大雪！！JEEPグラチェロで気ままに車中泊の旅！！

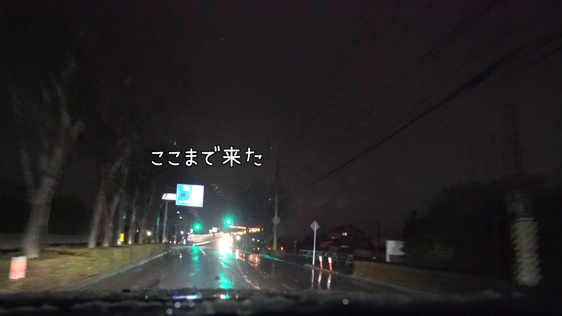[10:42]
これこれ だいぶ普通 やな。登ったこと ない。でも確かに 踏まなく 急っちゃ急 ね。
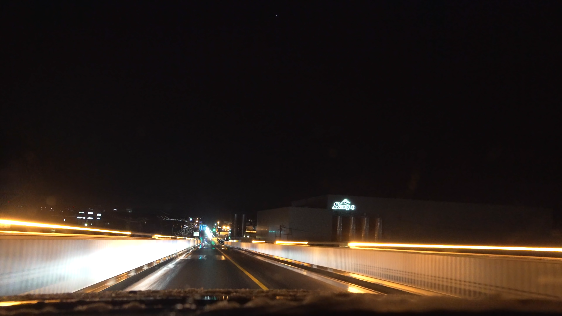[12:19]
あ、でもこうやってあのライトアップされてるとな、いいかも。 どっから写真撮 って、こっから島根県の松江市に入りました。
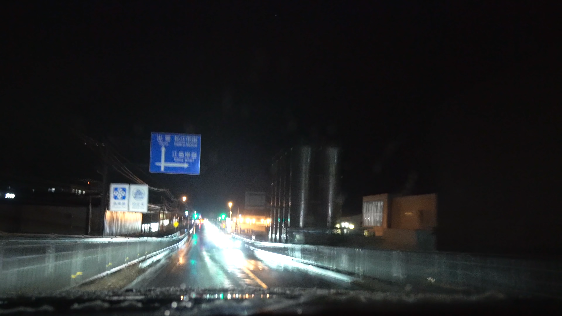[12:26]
はい、ということで着いたのが江島大橋です。